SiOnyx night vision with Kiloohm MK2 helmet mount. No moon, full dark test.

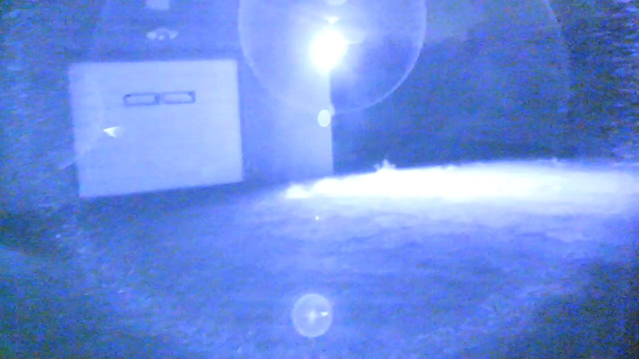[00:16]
mount we've got a cigar lit here
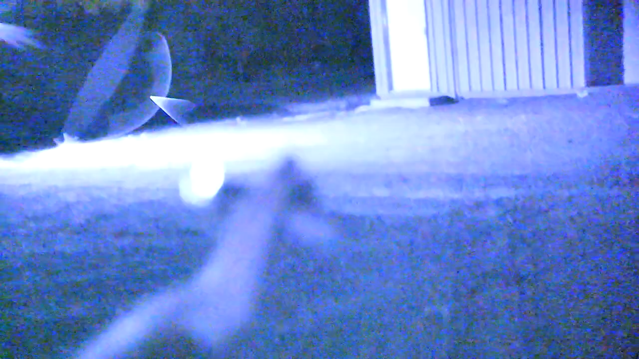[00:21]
it's completely pitch black out here there's a security camera up here and other than that I mean if you're looking at this just it would be completely
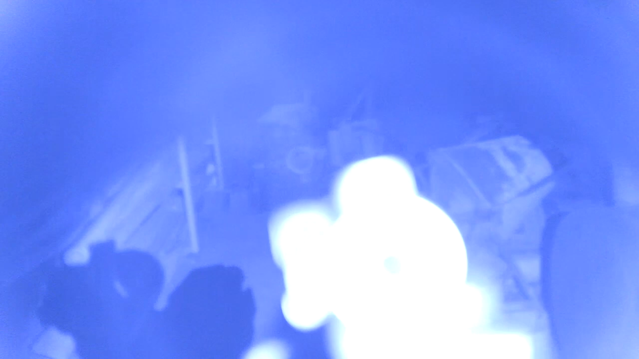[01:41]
this is really really bad terrain saves all kinds of crap around here you can trip on
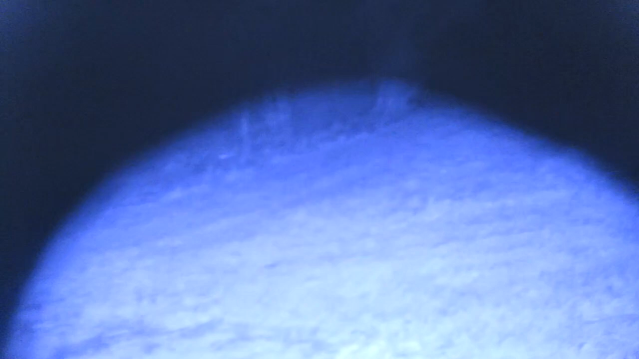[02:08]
per second and this is color mode some guys run 60 frames per second
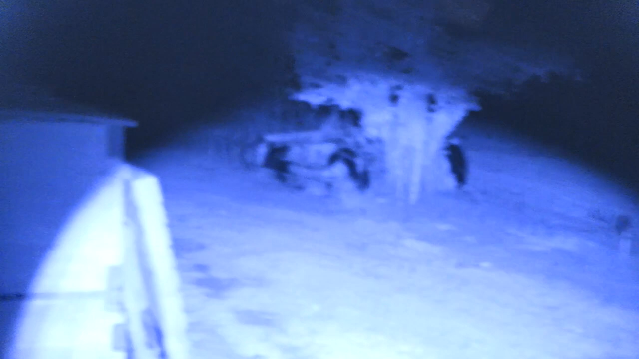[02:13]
and black and white or 30 frames per second black and white and they
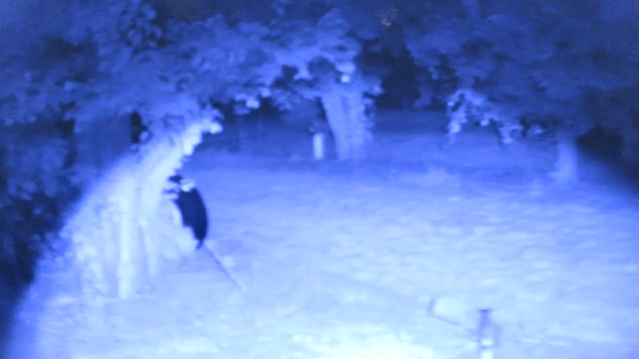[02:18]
tend to like that but I'm just trying this out I
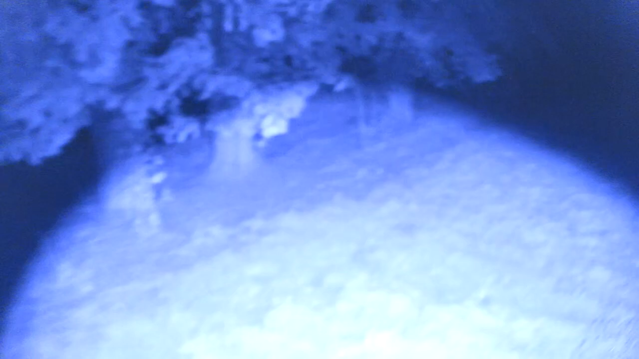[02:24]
mean this is an orchard normally this would be impossible to navigate at night but
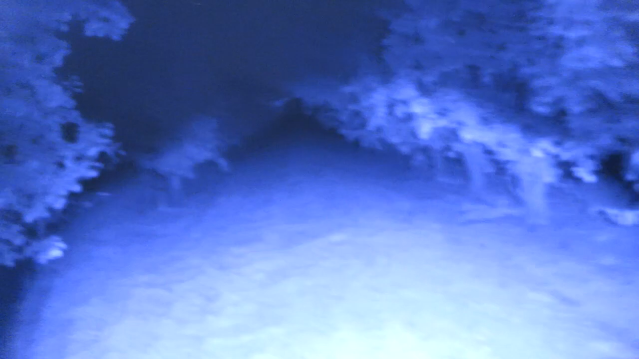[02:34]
I can actively navigate
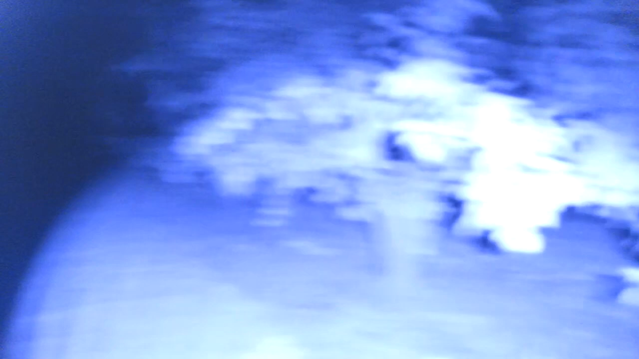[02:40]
and search out threats if I needed I mean it is completely pitch black out here heavy you're probably not gonna believe me but it's literally blacker than anything